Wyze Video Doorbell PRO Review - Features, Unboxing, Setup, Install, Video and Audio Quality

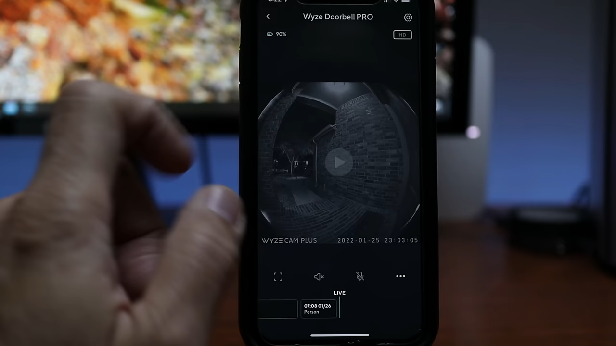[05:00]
It does load up decently quick. In here, you can zoom in, listen in, or start two-way talk which is full duplex.
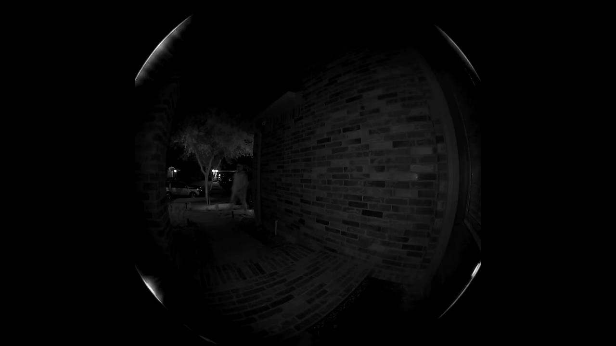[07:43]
So this is the video quality of the YS video doorbell pro. So night, no lights.
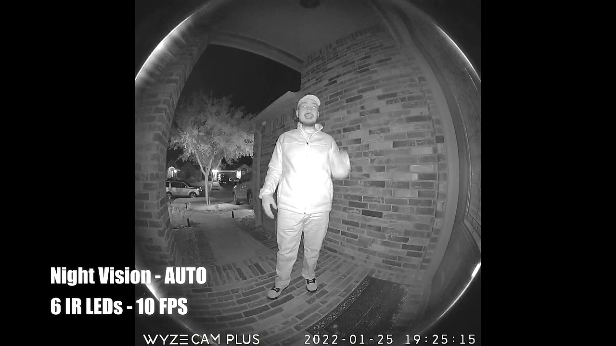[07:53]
And it's in auto and night vision. And I know that the internet LEDs, there's six of them are lit up.
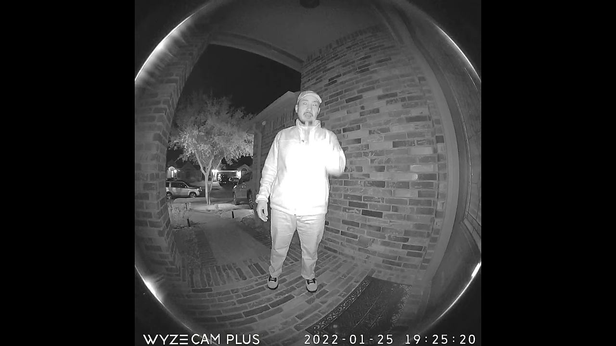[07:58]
So this is what it looks like when I'm close to the doorbell.
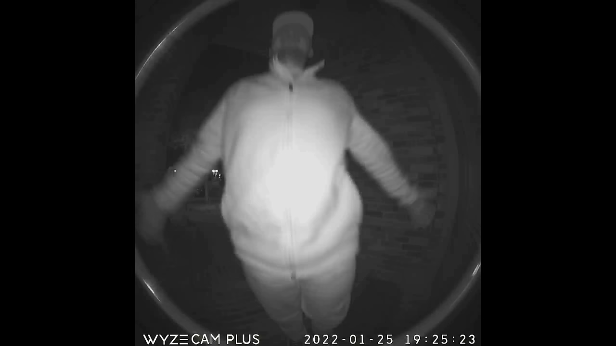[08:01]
And this is what it looks like when I'm close to the door.